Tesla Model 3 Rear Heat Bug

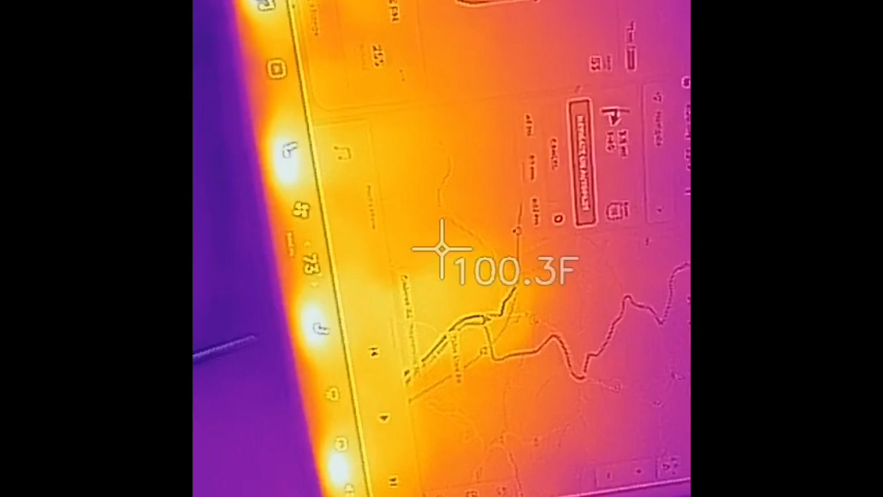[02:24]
On screen: spot 100.3°F
Because it's just blowing out heat. Um... So, now what we're gonna do is... I'm gonna...
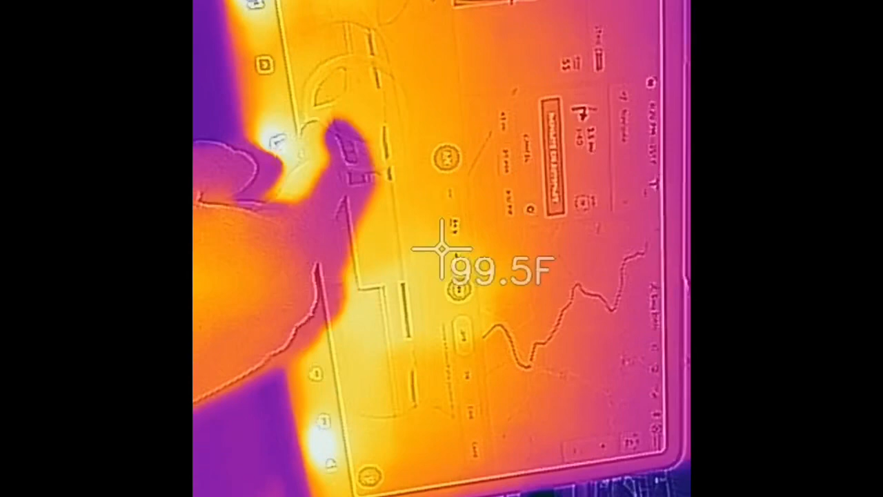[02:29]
On screen: spot 99.5°F
Turn it to auto and see if it... Let's see what happens. Change it... Auto... Change it to outside air. Fan of green. It kept the rear on. Because it detects the car seat. Enabled on the back. Rear is still blowing out heat, currently.
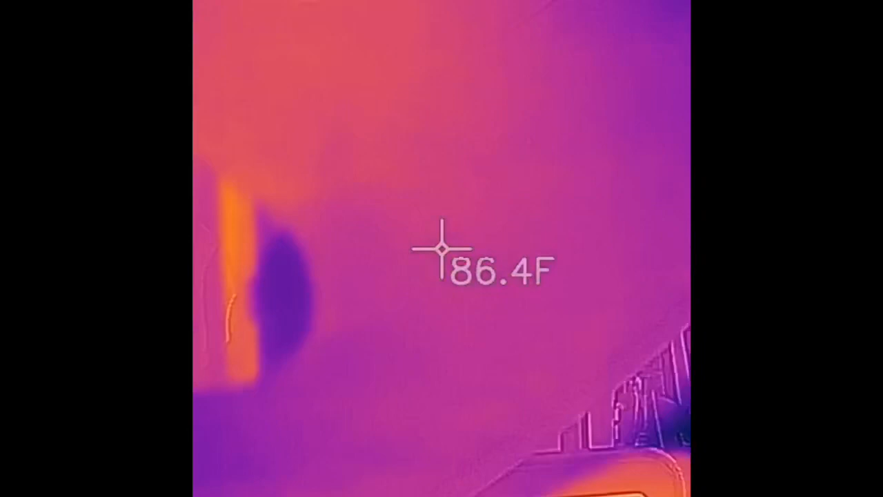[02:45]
On screen: spot 86.4°F
The front. Now... Let's get this so you can see it.
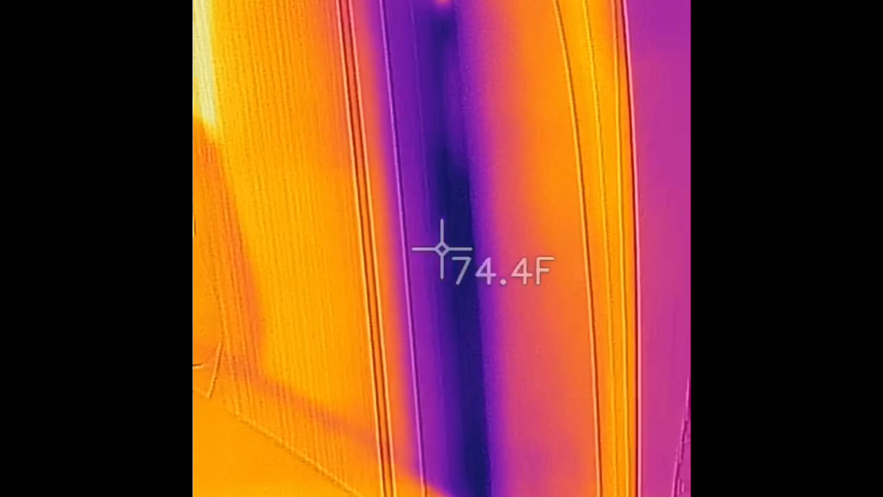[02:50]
On screen: spot 74.4°F
So cool air.
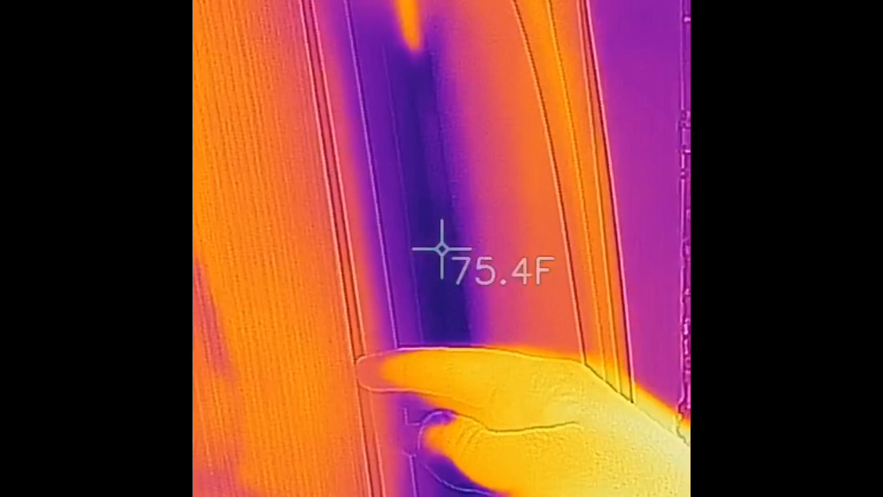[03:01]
On screen: spot 75.4°F
On-screen. So... Back it's still blowing out heat.
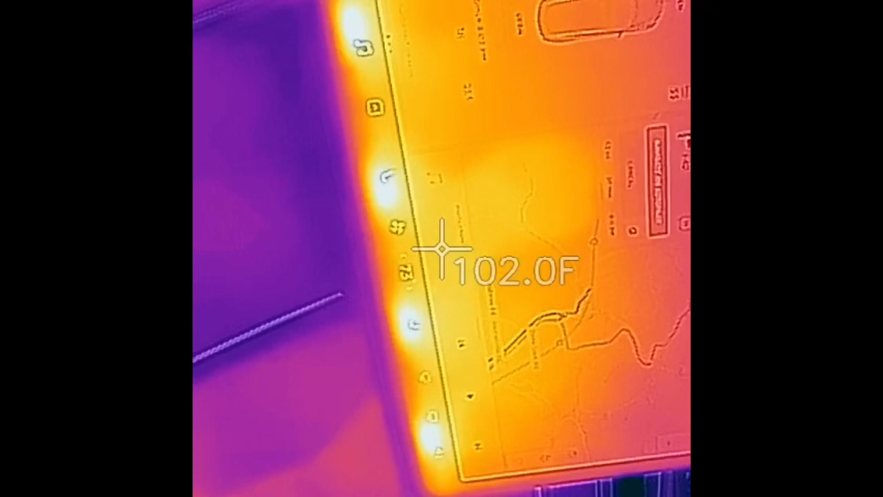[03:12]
On screen: spot 102.0°F
So... Let's go. This changes down to... 68 degrees.
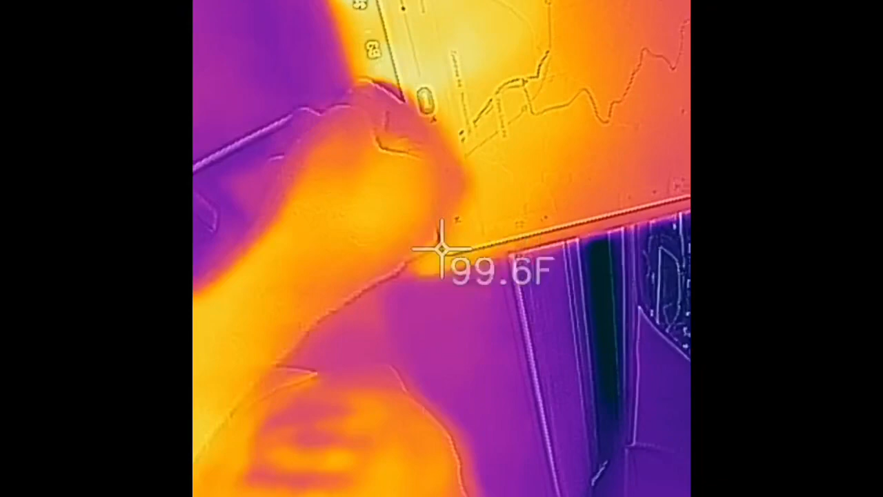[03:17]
On screen: spot 99.6°F
Actually it's just... 65 degrees. Just so I can get it going.
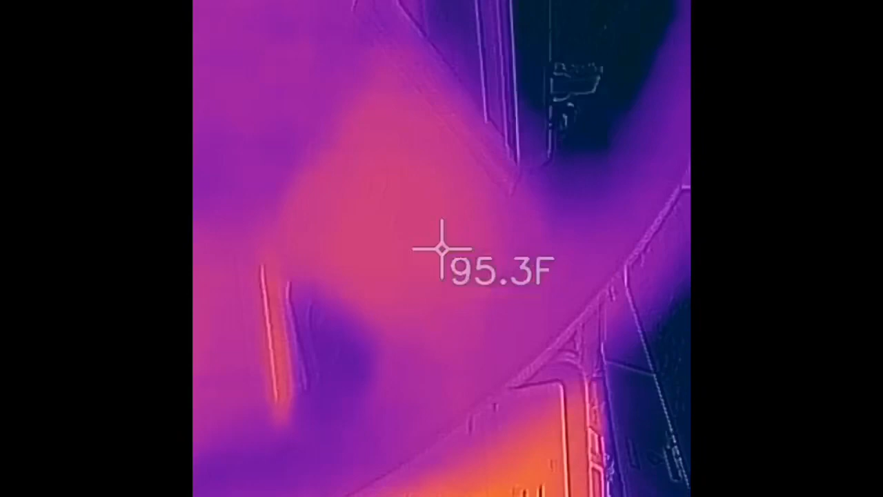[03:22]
On screen: spot 95.3°F
Okay. Let's go. That's where we go. Let's go.
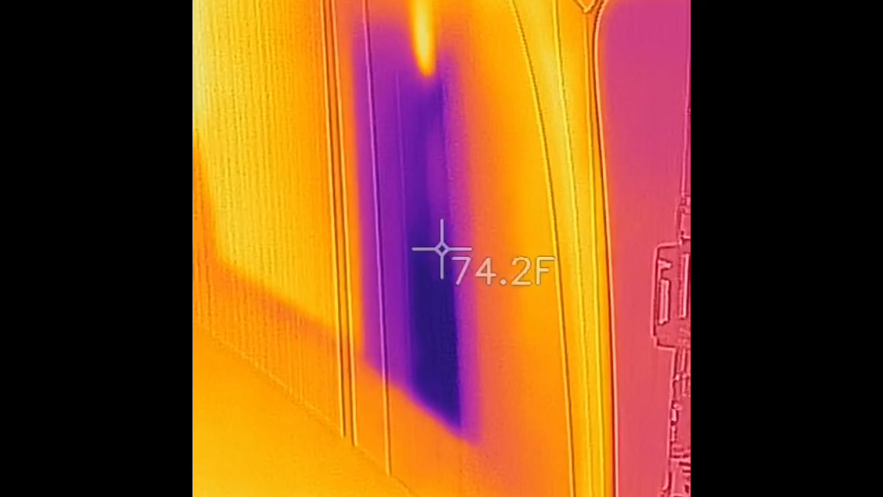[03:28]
On screen: spot 74.2°F
See the front is dropping rapidly. And the view is now getting cooler, you can
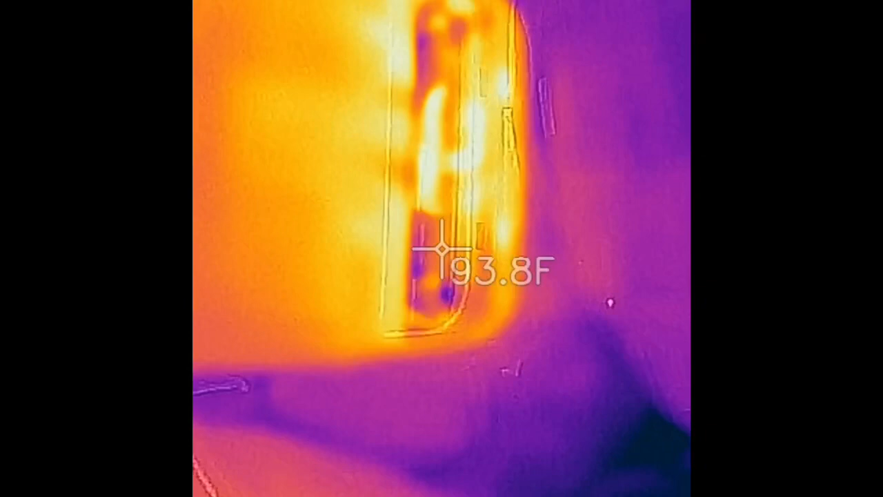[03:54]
On screen: spot 93.8°F
see the purple showing up, 87 degrees back there now,
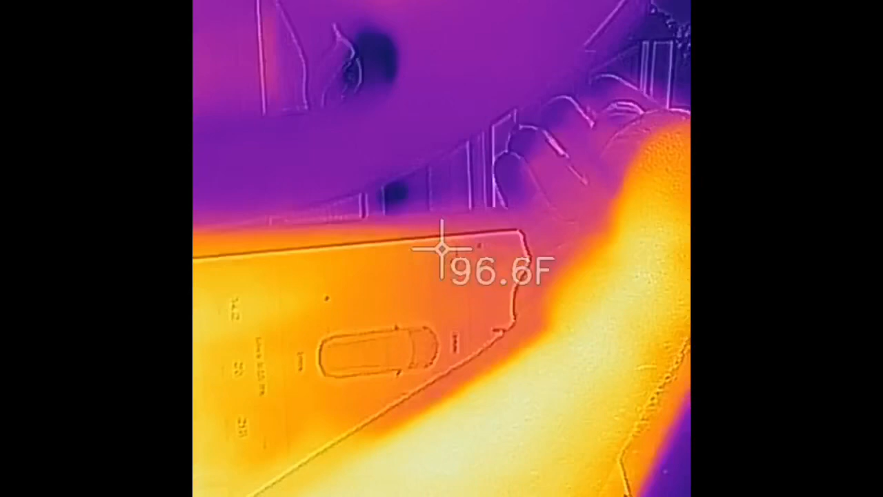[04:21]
On screen: spot 96.6°F
And the front is now 60 degrees, much colder,
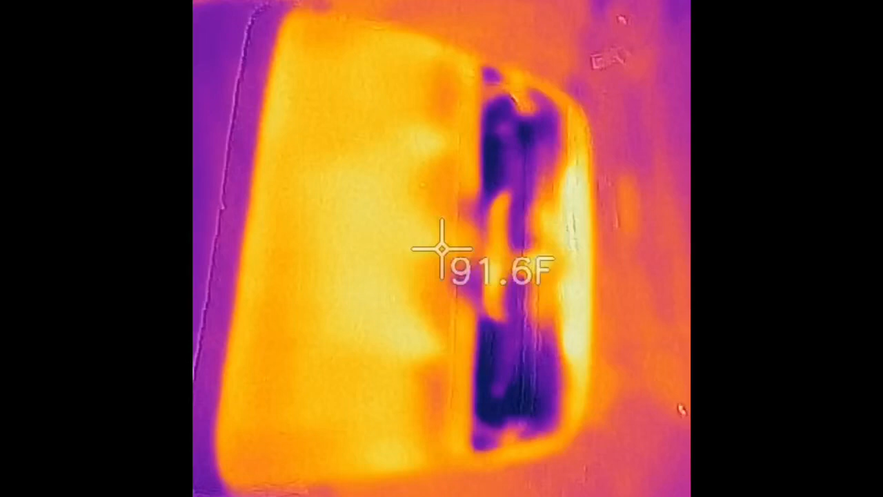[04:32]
On screen: spot 91.6°F
and the rear is now 78 degrees, cooling off.
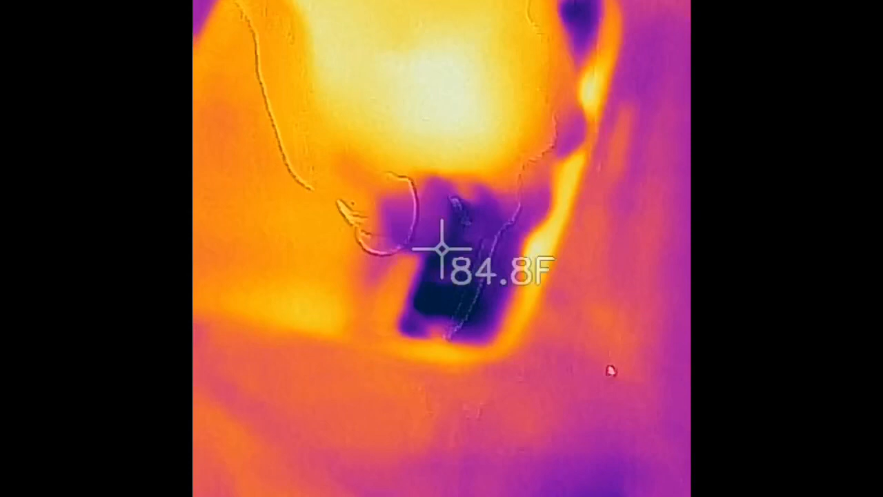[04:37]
On screen: spot 84.8°F
Nowhere near as cold as the front, but much cooler, it's actually cooler versus hot from before.
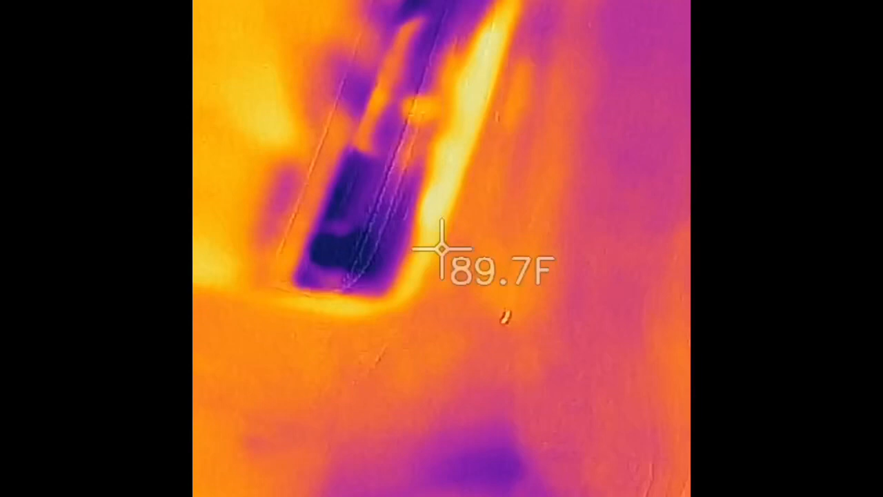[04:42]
On screen: spot 89.7°F
Now, if we change this back to manual, 72 degrees manual, fan of 6, AC on, recirculate on, and rear seat on, just front fans.